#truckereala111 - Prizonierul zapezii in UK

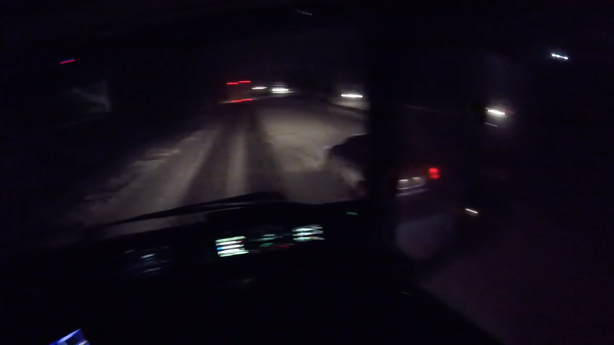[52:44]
Poate te văd de-a latul cu mini al tău. Sau poate e cauciucuri de iarnă, dar nu cred. Ia uite mâncava și pula voastră. Uitați-vă mâncava, ăsta se duce, mă, peste el. Gata, accident. Deci ăsta se duce peste el. Bă, frate, bă, ăștia sunt inconștienți, mă, mâncava și pula voastră. Bă, ăștia sunt inconștienți, mă, nene. L-a luat?